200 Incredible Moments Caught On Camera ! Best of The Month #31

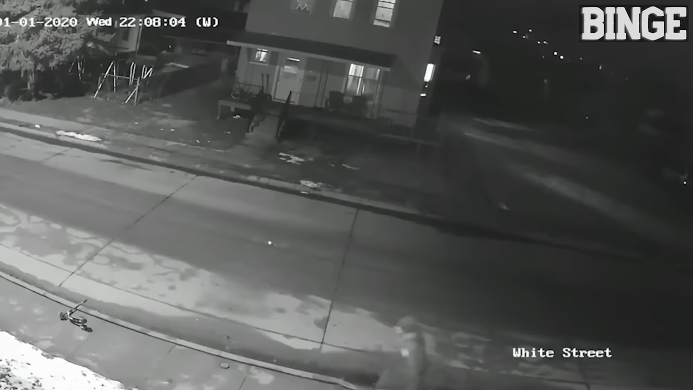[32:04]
That pedestrian seems relatively thoughtless, kicking that thing onto the road.